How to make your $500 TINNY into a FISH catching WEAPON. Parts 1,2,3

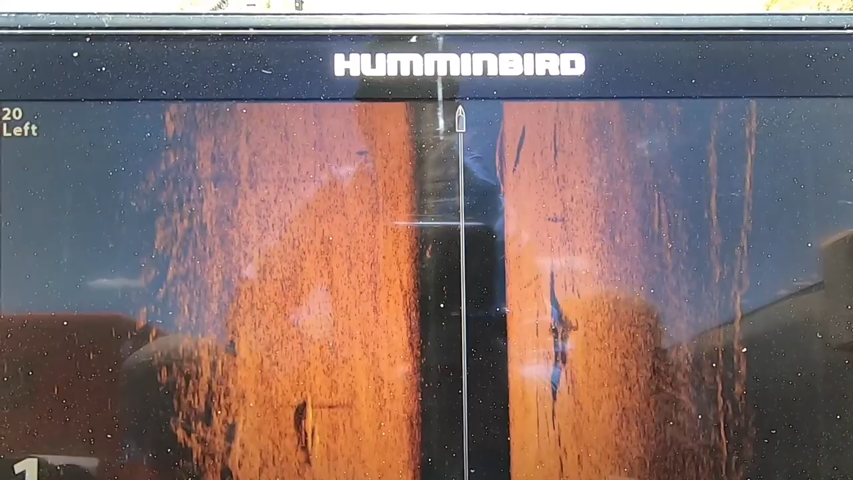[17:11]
There's a real good barra right beside the boat we just drove over.
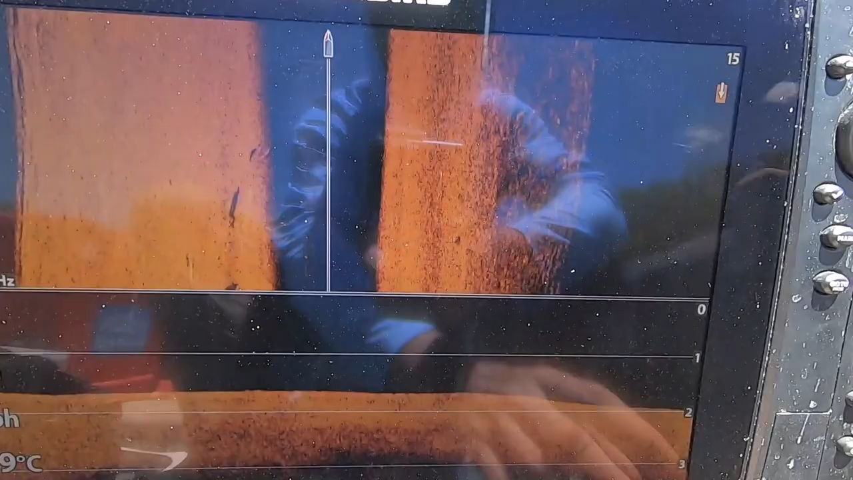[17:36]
So we'll just look at some settings quickly.
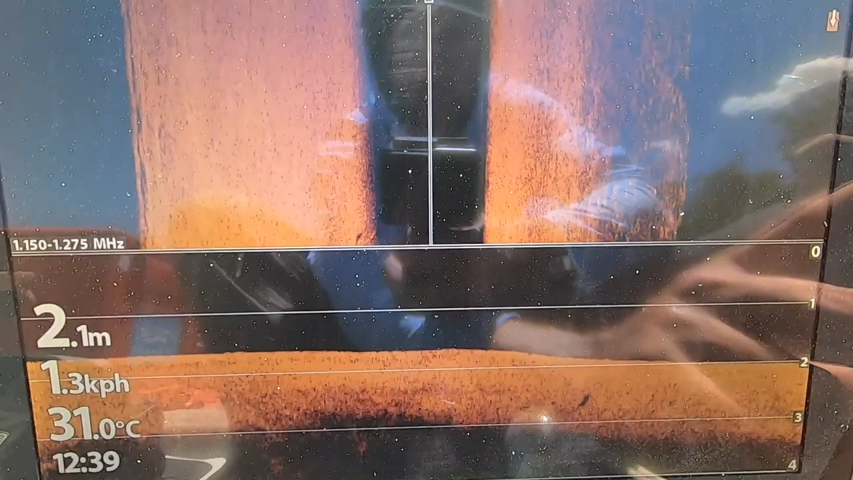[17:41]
On screen: depth 2.1 m, water 31.0°C, speed 1.3 km/h
So this particular area that we just scanned, go to, so this is upper,
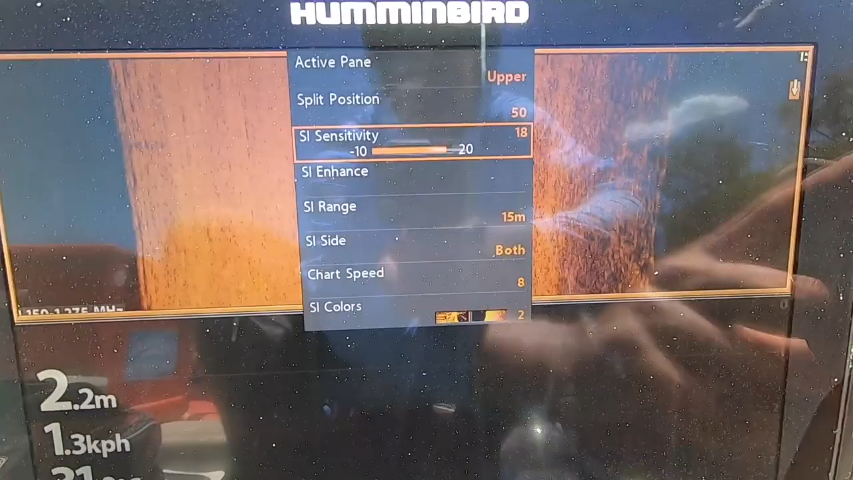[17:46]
On screen: depth 2.2 m, speed 1.3 km/h
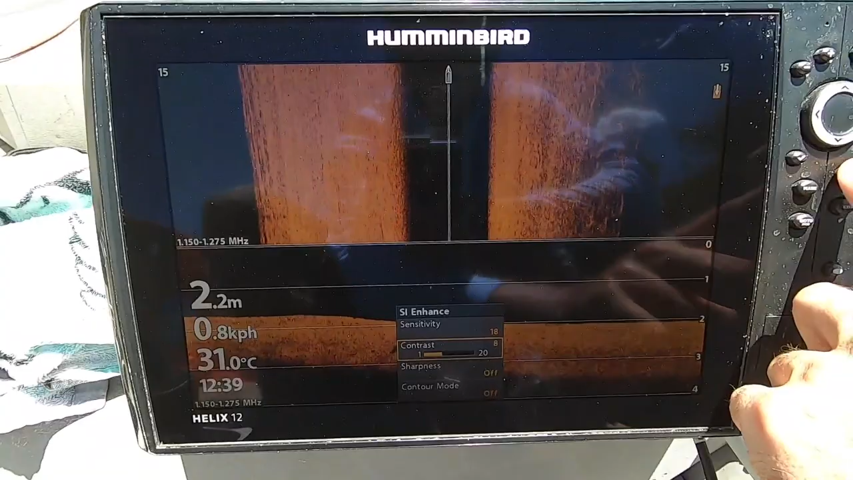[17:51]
On screen: depth 2.2 m, water 31.0°C
area down the bottom. All right, so this is for your upper, so which is your solid imaging contrast,
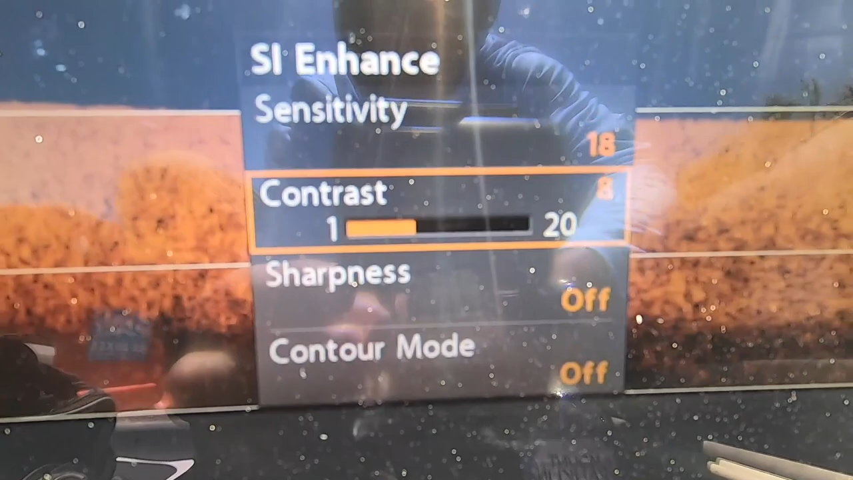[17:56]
sitting at 8, sensitivity sitting at 18, so quite high.
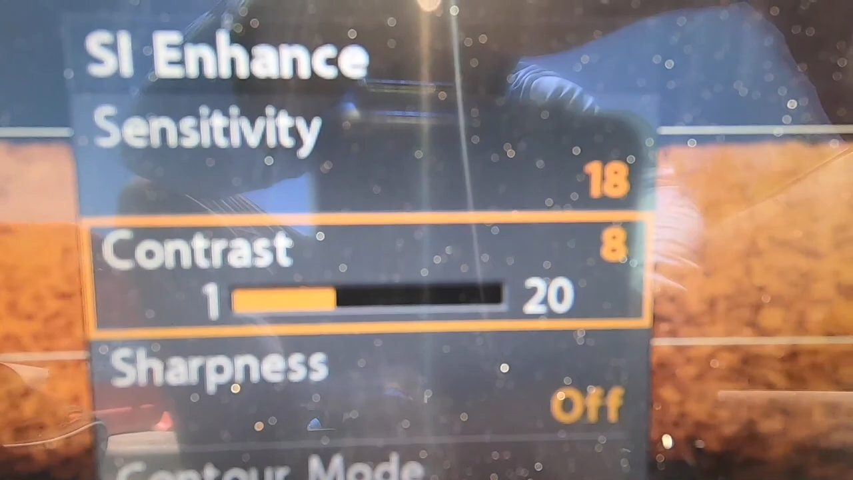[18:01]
So, and scroll speed I think is on around 7 or 8.
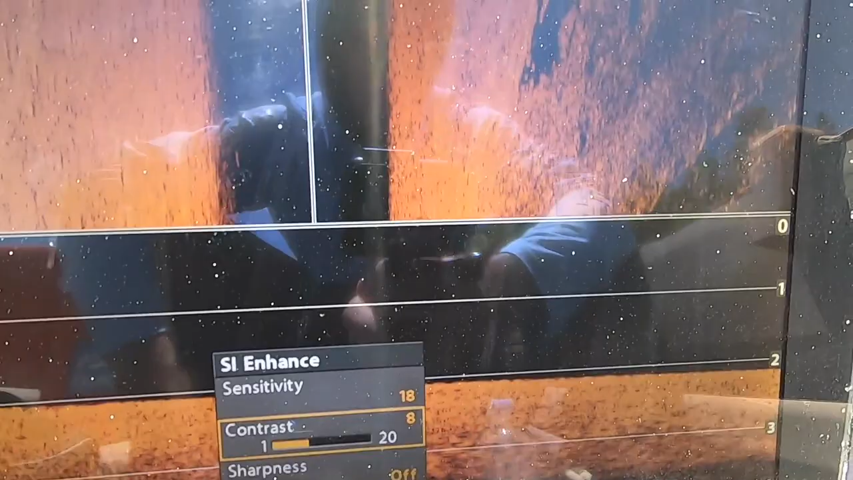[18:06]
I normally run it between 7 and 10.
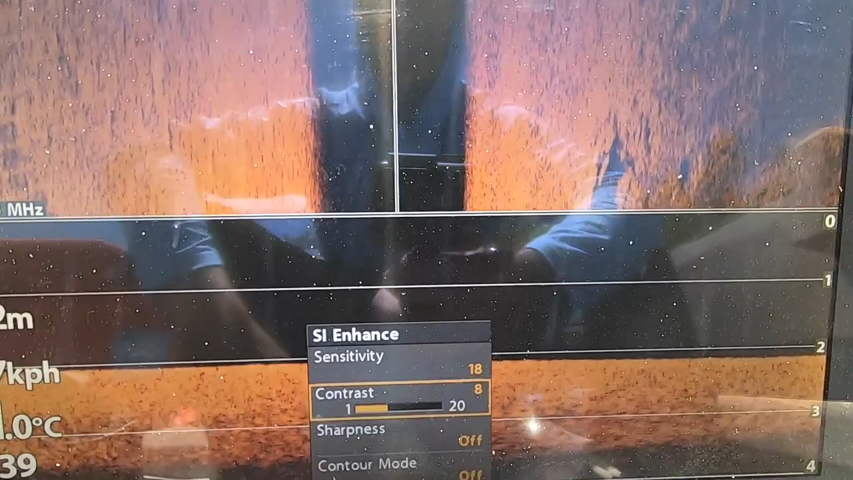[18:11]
So if you go into the next area, and you know, like the, because the mud's the bottom's very muddy here.
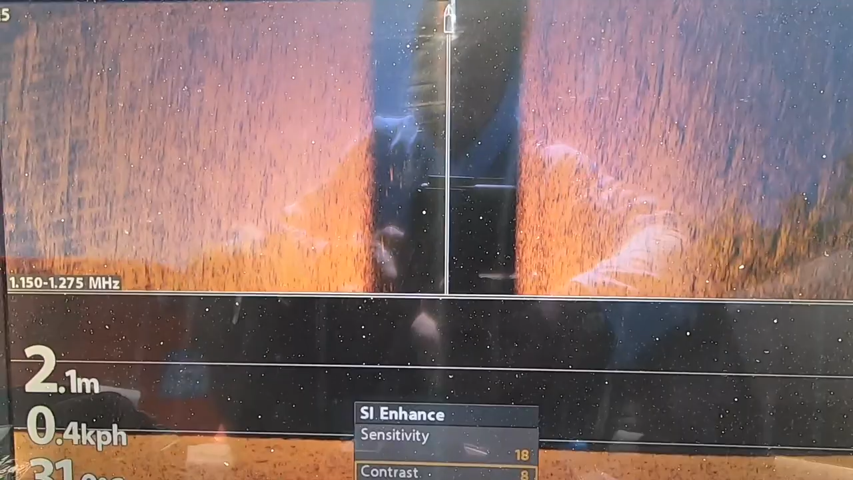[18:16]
On screen: depth 2.1 m
So if you go into the next area and it's really rocky,
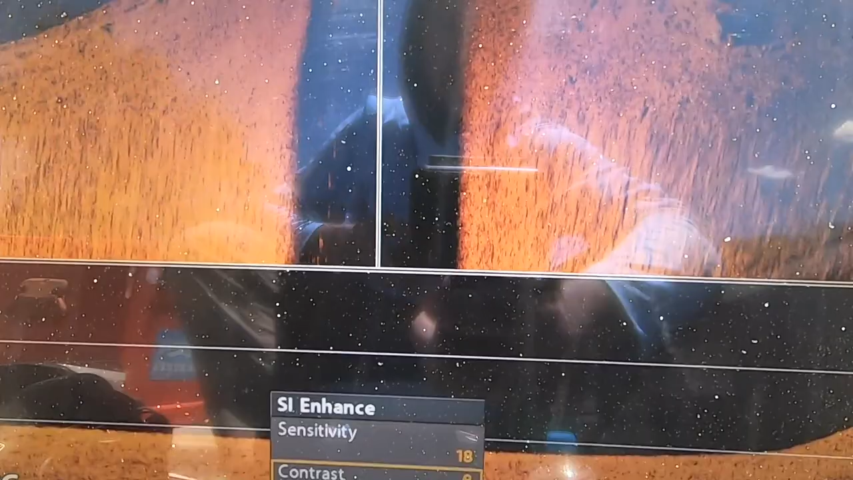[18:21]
you're gonna have to be playing with those settings to get the best out of it.
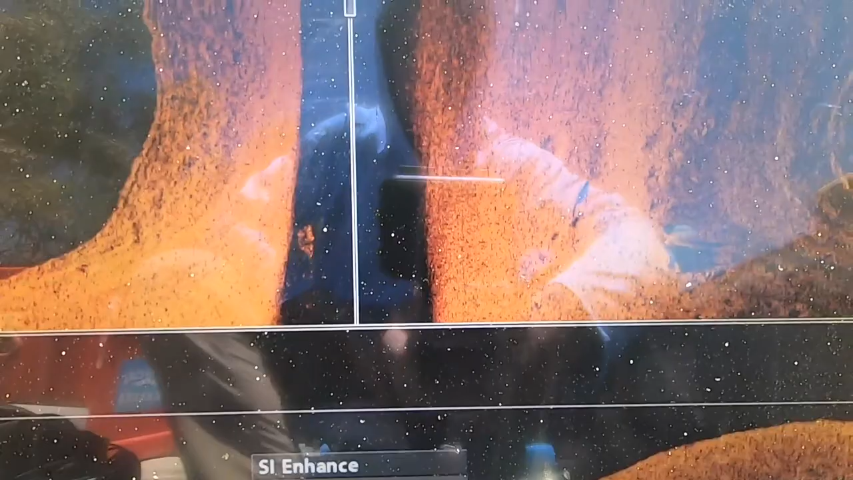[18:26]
So because obviously it's gonna reflect really badly with that hard bottom. So you're gonna have to back your sensitivity off.
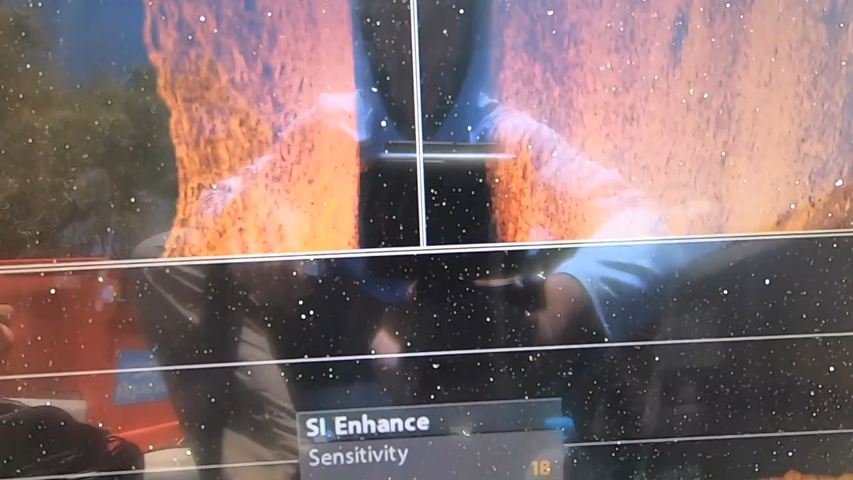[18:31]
So you're gonna have to change your settings. So depending on where you are and what your bottom composition is,
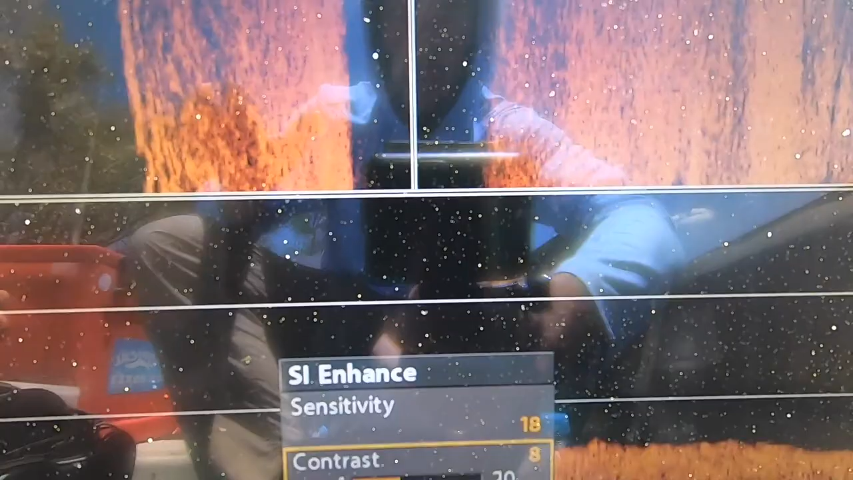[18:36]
you are going to have to change your settings a little bit.
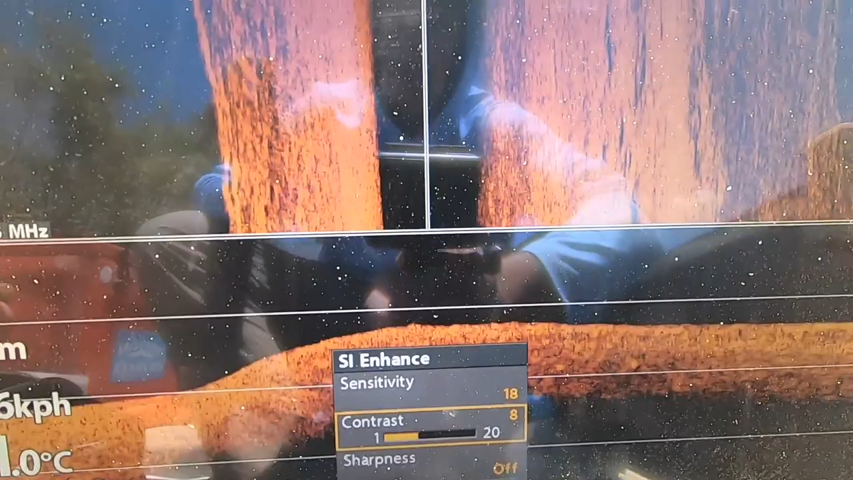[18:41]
If you were to leave the settings as they are out of the box, you would still see fish, you would still see good fish.
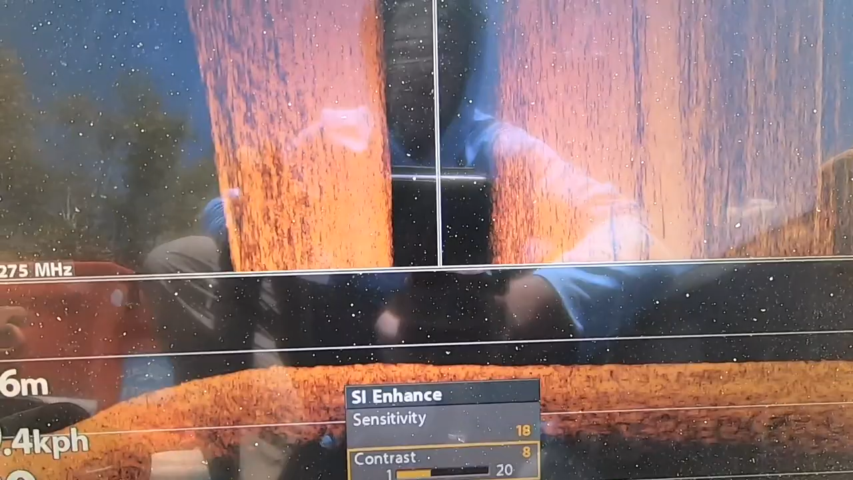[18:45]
But to get the most out of it, just need those little fine adjustments.